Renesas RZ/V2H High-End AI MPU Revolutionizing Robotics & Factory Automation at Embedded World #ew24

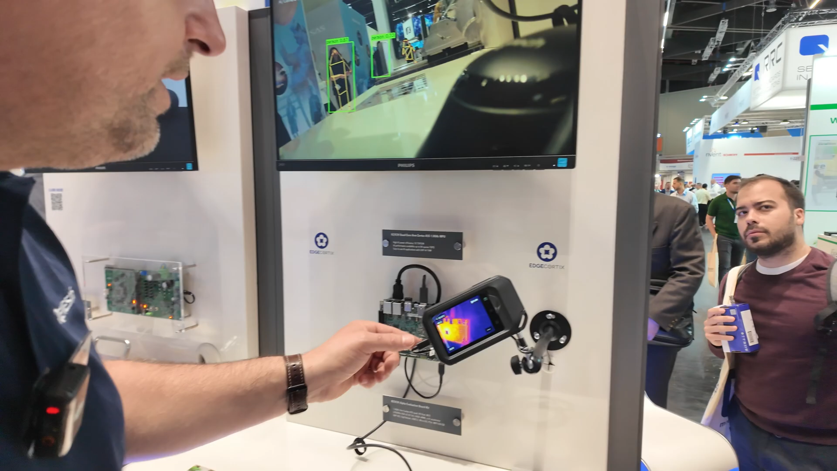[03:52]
No. So here is just looking at the temperature of the chip. And you can see it's below 50 degree.
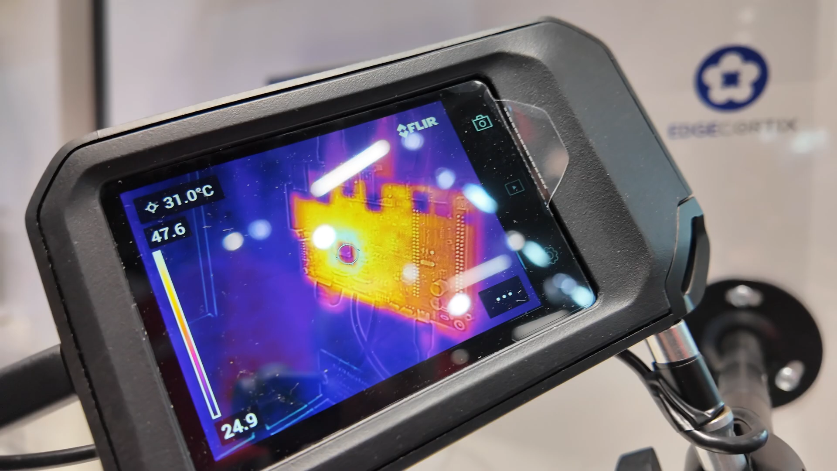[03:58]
On screen: spot 31.0°C
Running this high performance applications. For example, segmentation.